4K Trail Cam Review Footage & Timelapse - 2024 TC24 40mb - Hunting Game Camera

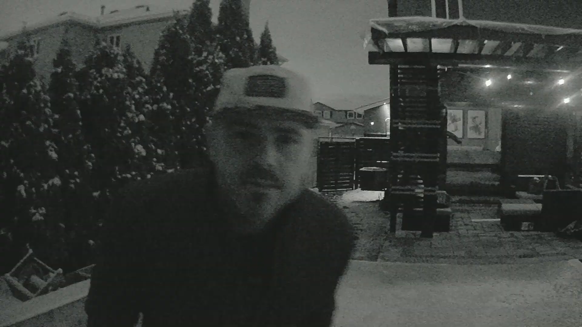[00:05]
today's we're looking at trail wildlife outdoor camera it's 4k resolution on video night vision and 40 megapixel image it's got multiple image taking capability it boasts 0.1 second trigger time
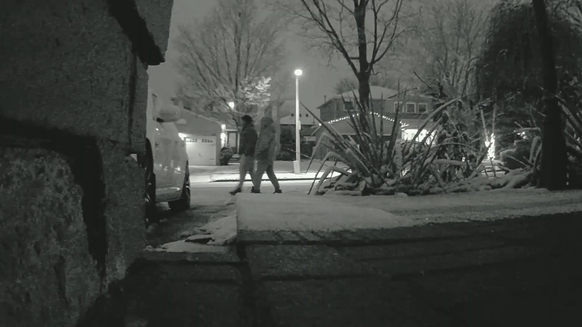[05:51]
and these are the clips of night time and these are the stills taken by the cam